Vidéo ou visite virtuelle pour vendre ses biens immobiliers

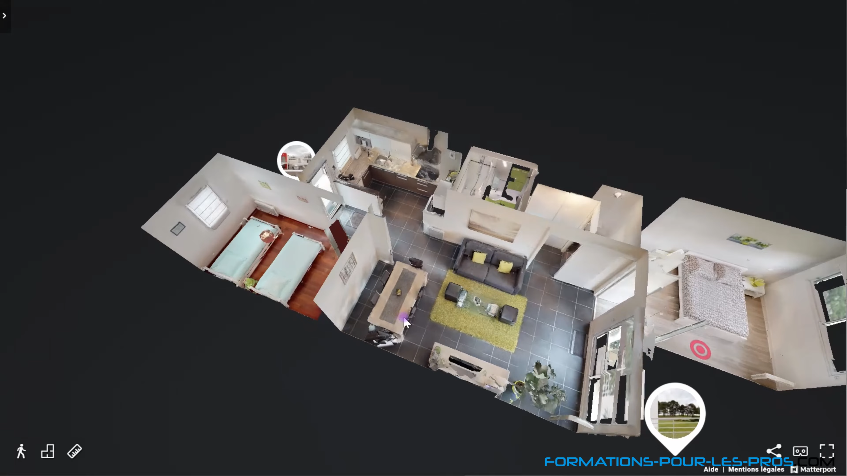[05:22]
On va en fait pouvoir se promener dans la maison comme si on y était, et avoir une vue 3D de la maison. Donc là aussi, je vous conseille d'aller voir les vidéos sur le sujet, vous verrez un peu les différents systèmes, si vous ne connaissez pas.
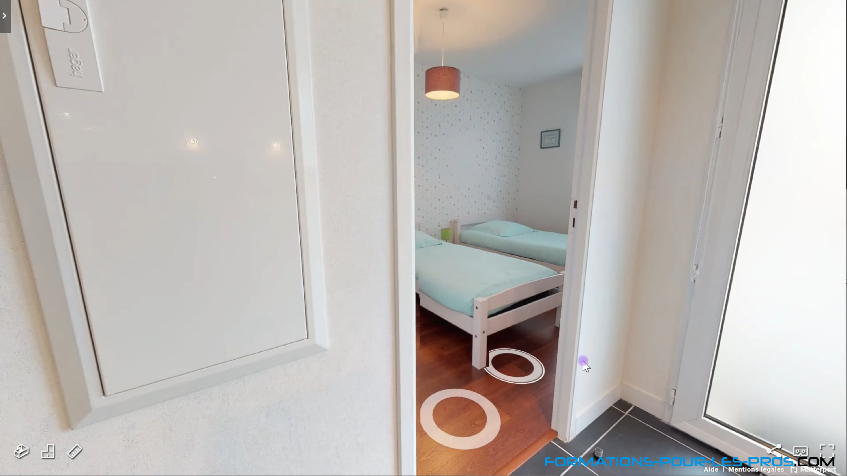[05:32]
Donc la visite virtuelle, ça a beaucoup d'avantages.
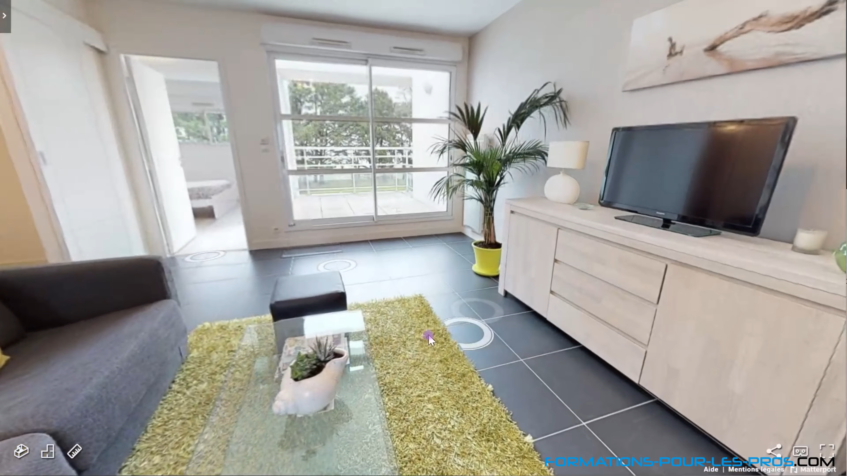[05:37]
Ça permet vraiment de se promener dans la maison comme si on y était. Ça permet aussi de voir le bien sous toutes ses formes.
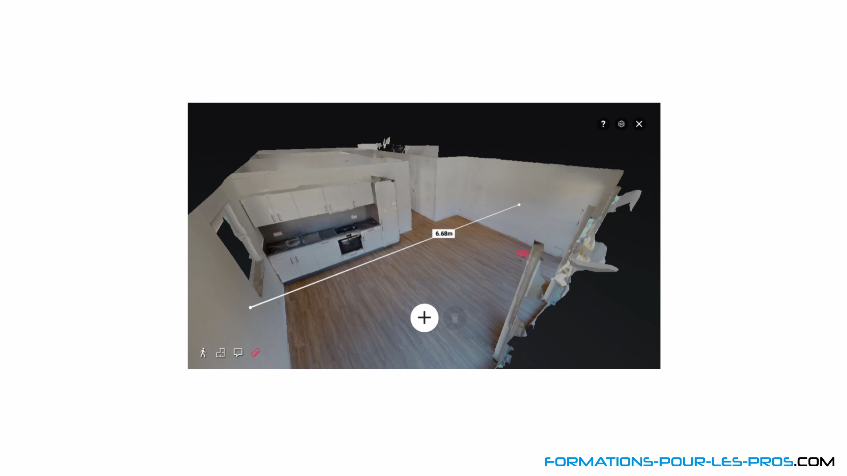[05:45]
Ça permet aussi de prendre des mesures.
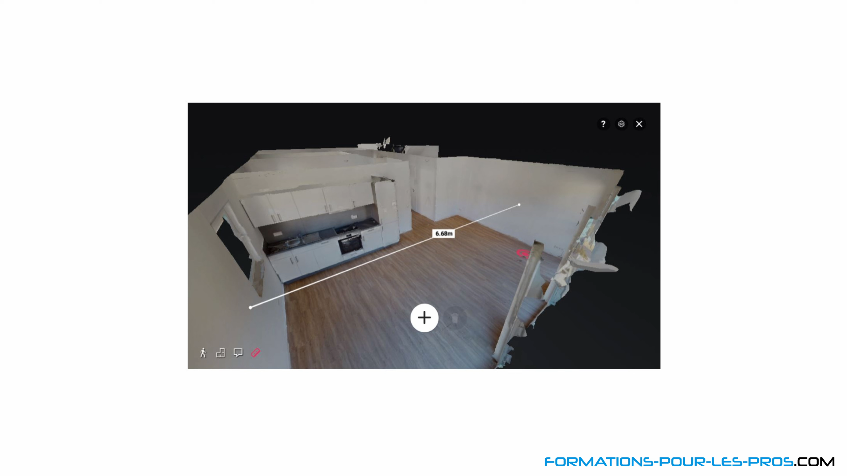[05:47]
Si vous utilisez la technologie Matterport, on va pouvoir mesurer les murs, le torse au plafond, etc. Donc si vous avez un bien à rénover, eh bien ça, les clients apprécient beaucoup,